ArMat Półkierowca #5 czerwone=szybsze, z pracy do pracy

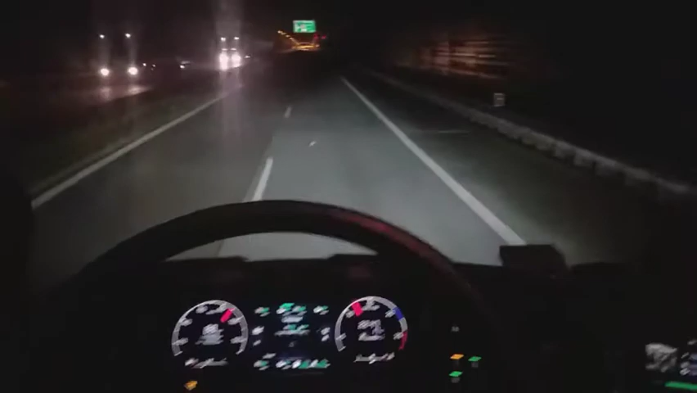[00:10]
Dzisiaj, jak widzicie, lecimy sobie znowu fajnie, wygodnie. Poprzednim razem pokazywałem tą czarną skanię, czarną strzałę. A teraz jadę drugą, też taką nową, fajną skanią w tej firmie. Ale ta ma kolor czerwony, a wiadomo, jak czerwony, to sportowy, to zapierniczać można. I dzisiaj, w odróżnieniu od poprzednich moich wrzutek,
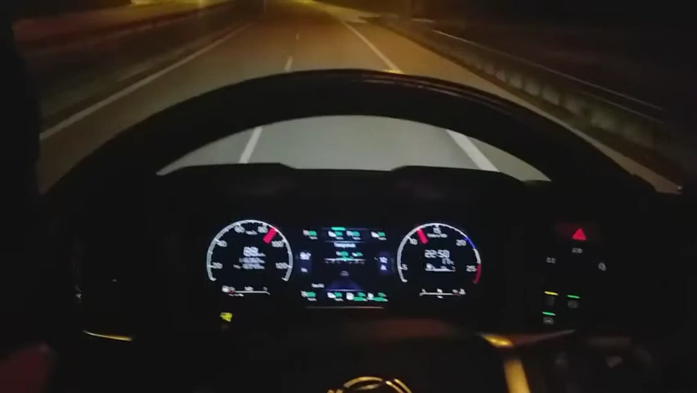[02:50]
No, świetnie wyglądają, fajnie to jest zrobione, naprawdę. O, jaki kolorowy, fajny, pięknie. Pięknie sobie leci. Dyskoteka oświetlona. Dobra, do później. No, ja już przejeżdżam przez Warszawę. Trzeba zwolnić. Jadę właśnie S8. O kurczę, to nie ten pas.
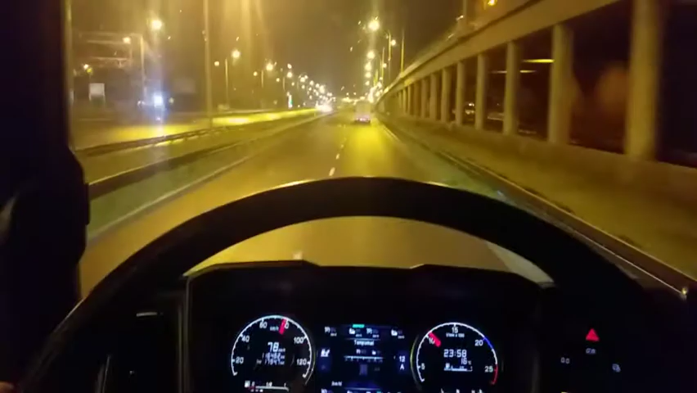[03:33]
Dobrze, że w nocy się leci. Zresztą w dzień tu jest zakaz wjazdu dla ciężarówek. Nie można tędy w nocy przejechać. Dopiero po 22, bodajże, jak dobrze pamiętam, można tędy wjechać. No, także jadę sobie przez naszą stolicę wspaniałą. Jak widać, dalej sobie lecimy.
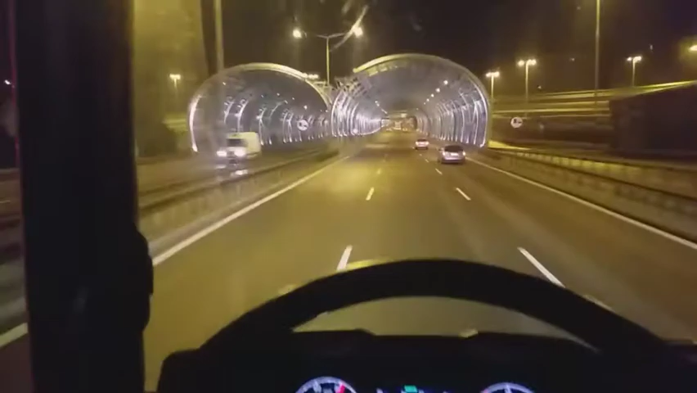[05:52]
młody, niedoświadczony, to się boi, aby jakiś warszawiaczek nam nie wyjechał przed maskę. Dobra, dam znać później, jak tam mi idzie. Już tutaj powolutku, jak widać, coś tu się porobiło. Bardzo tej drogi.
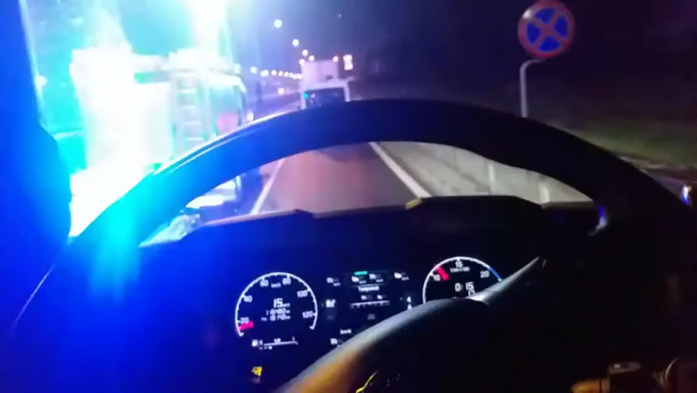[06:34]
Jakie Audi wyleciało z drogi. Ile to wszystko błyska. Dyskoteki włączone.